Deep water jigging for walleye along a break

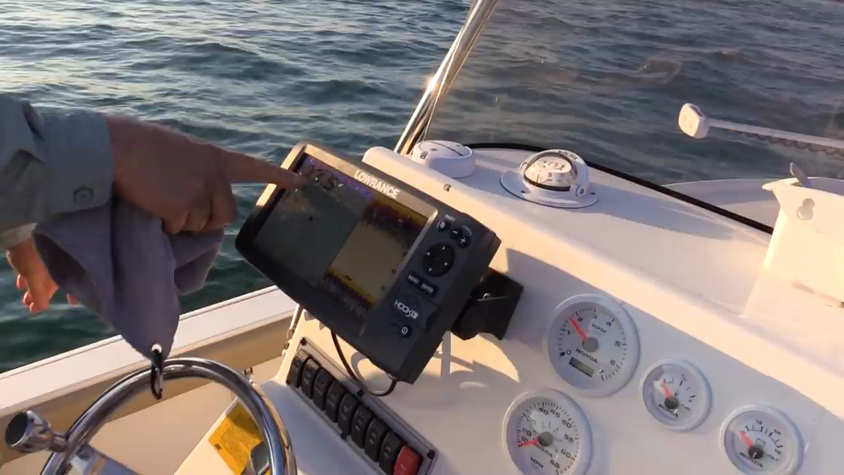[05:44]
I'm fishing here in Canada. This, this red line, that's the U S side.
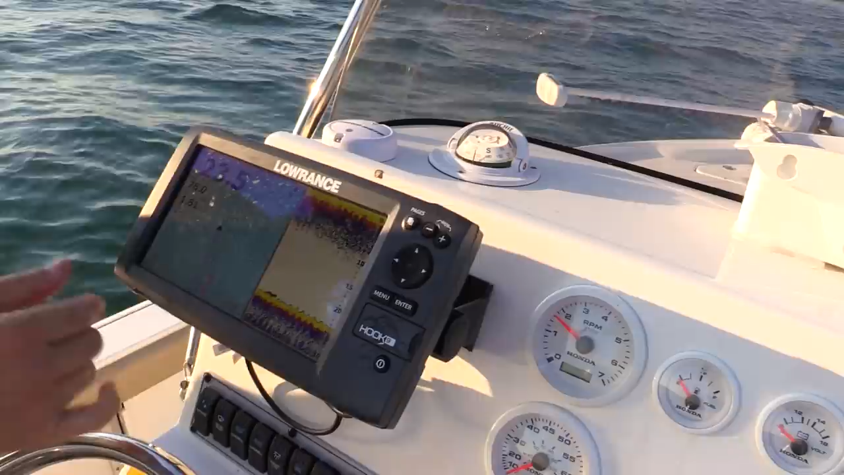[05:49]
I'm fishing Canadian waters right now and I'm in 23 feet. So there's a break on the other side. I'm going to go back up again. I don't know if you can see where that calmer water is, but where that calmer water is, it's actually deeper there.